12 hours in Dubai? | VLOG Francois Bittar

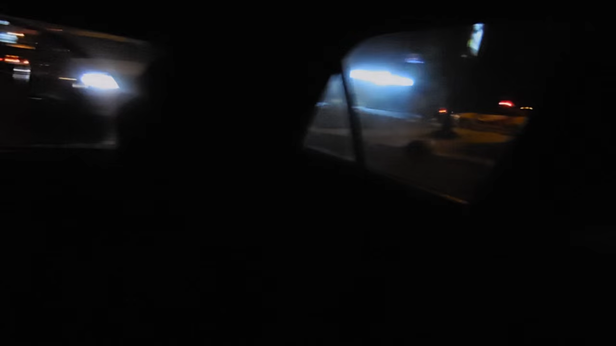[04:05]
You just said camel or camera? No, look at that light. I thought that this... The red light? The red or the, no, the tower? No, the red one. I thought it's the camera flying. Oh. No, that's on YouTube forever. We are on the trunk of the Palm Islands right now.